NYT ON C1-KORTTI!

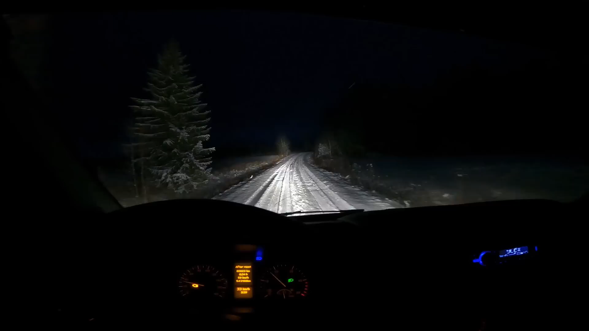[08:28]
Eli mökkitielle on nyt selvitty ja mä en tiedä kuuluuko toi videolle mutta varmaan kallistuksen vakaa ja on edestä väliänä. Eli mä katoin molemmat päädyt mutta se on varmaan sieltä keskeltä ne kallistuksen vakaan puslat väliät koska se kolisee koko ajan ihan sama että kumpi pyöristö osuu monttuun niin todennäköisesti se on siinä keskellä. Ja jonkin verran lisävaloa on tullut laitettua. GoProkin kuvaa nyt jonkin verran tätä eli mulla on täällä katkasia mistä saadaan toi kattopaneeli pois.
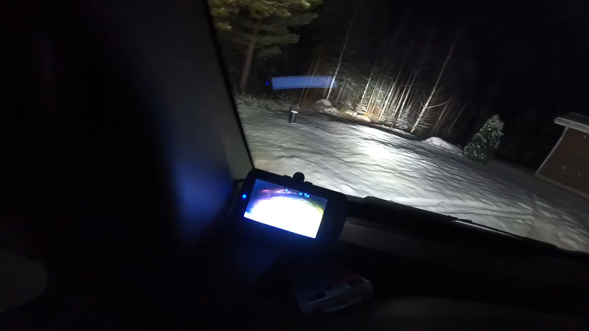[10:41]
Jonkin näköset tota lisäperuutusvalot tässä on ja sitten kun on vielä toi parkkitutka tai siis kamera helpottaa todella paljon se lähtee automaattisesti päälle kun tota törkkää paki. Ja kyllähän tää vähän täällä tuntu suta se vaan mutta ei nyt mitenkään kovin radikaalisti.
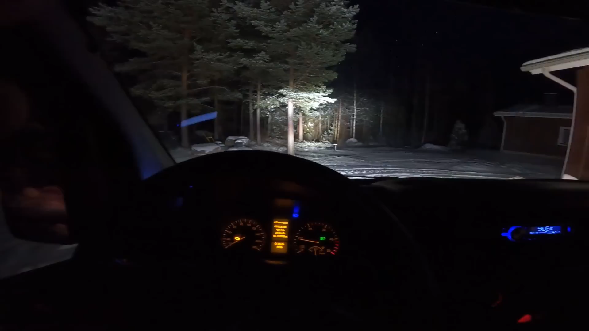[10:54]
Että yllättävän hyvin tässä on kuitenkin luistonesto itsessään niin tota ihan